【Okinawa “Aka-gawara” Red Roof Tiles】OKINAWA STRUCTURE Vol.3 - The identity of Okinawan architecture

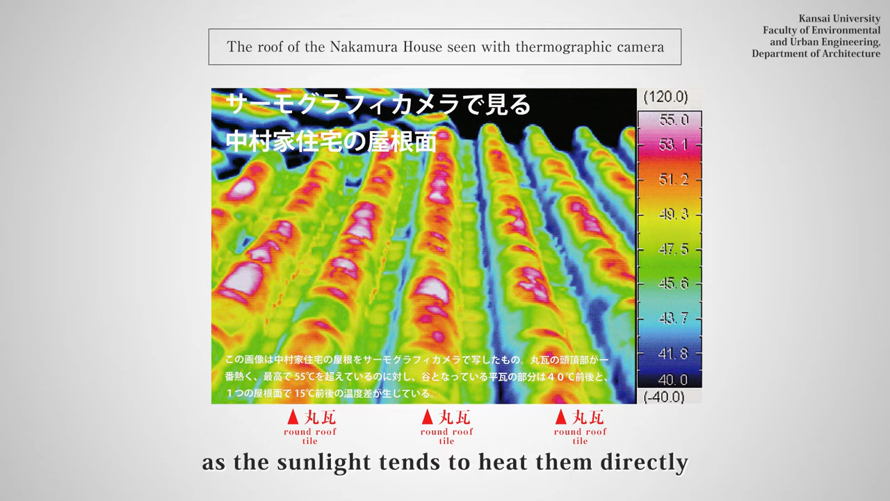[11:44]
丸瓦は割と太陽の光が当たりやすくて高い温度になっていることが分かるんですけどもより部屋に近い平瓦はあんまり温度が高くないということが分かるんです